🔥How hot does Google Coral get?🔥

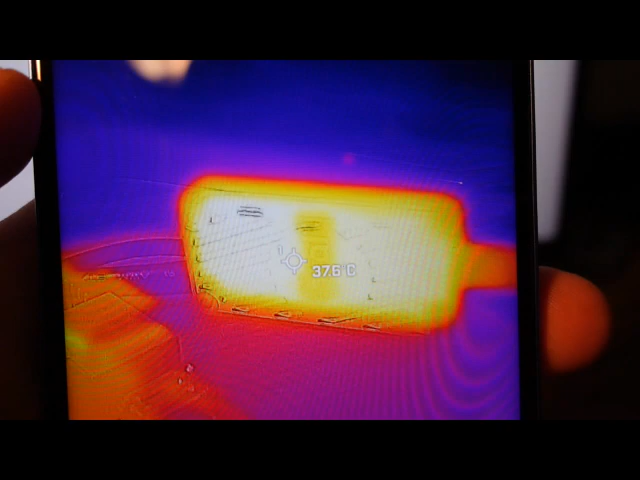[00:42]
All right, here is the reading on just the standalone state, default state. We're not doing anything with the Google Coral TPU.
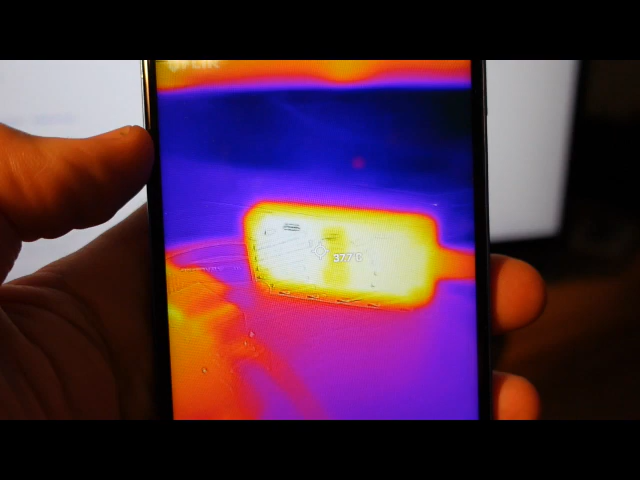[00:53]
And we're at around 37C right now. Just for comparison, it looks like the Pi CPU gets to around 49C, just in its default state.
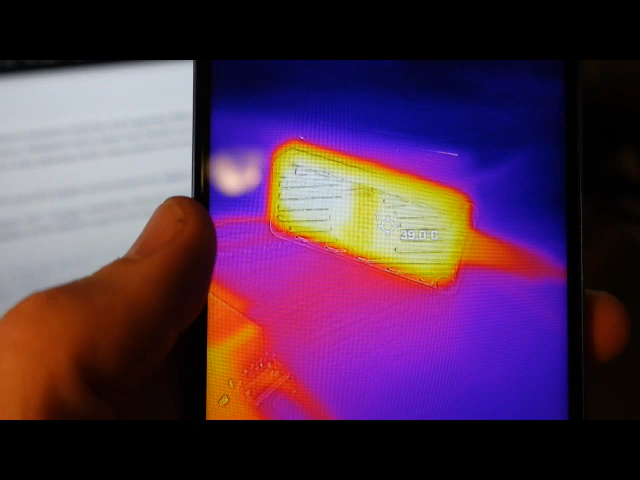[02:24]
On screen: spot 39.0°C
And there's not a huge difference here in the temperature.
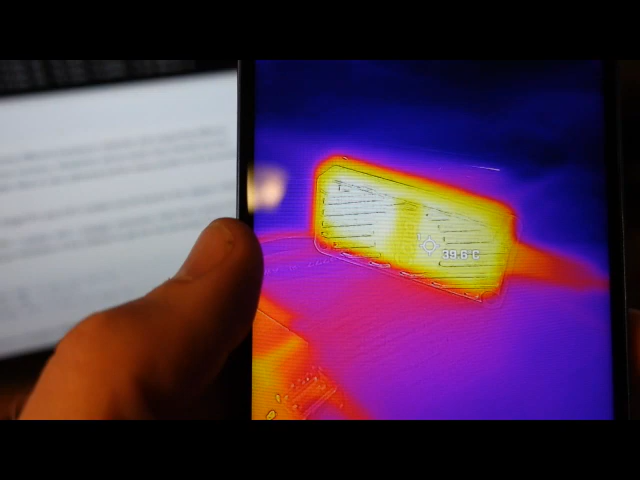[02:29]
About 39 C. The Pi is up around 60,
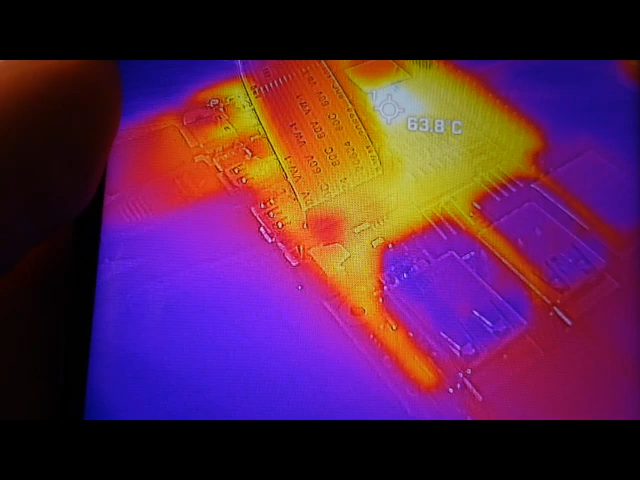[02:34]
On screen: spot 63.8°C
63, 64 C at the hottest.
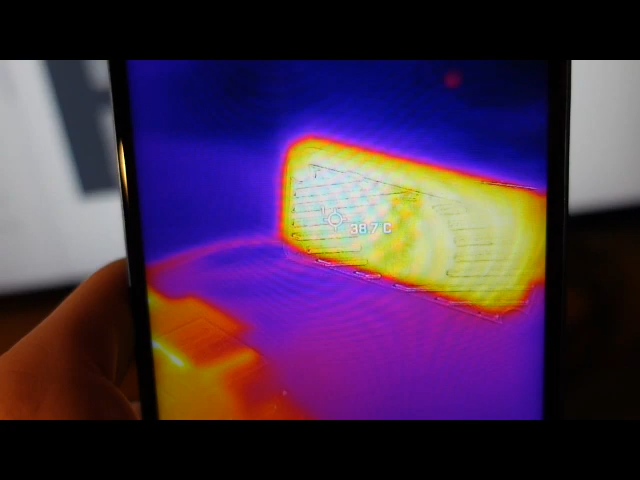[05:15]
We're at about 38C on the Google Coral in max mode.
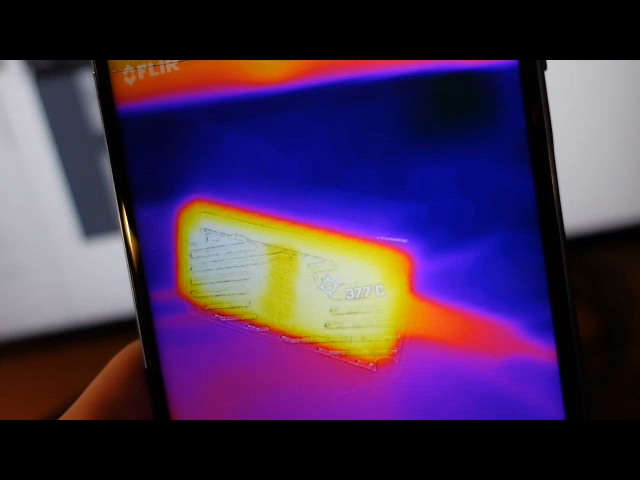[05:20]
And there's really not much of a temperature difference. I wonder why there are all those warnings and such.
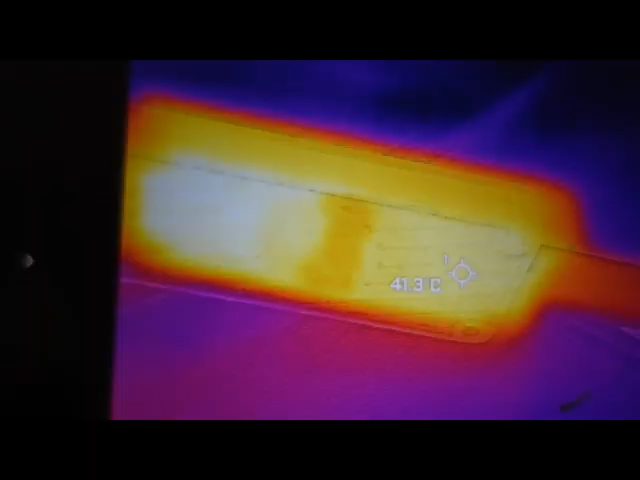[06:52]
On screen: spot 41.3°C
Yeah, I'm not seeing a huge difference here.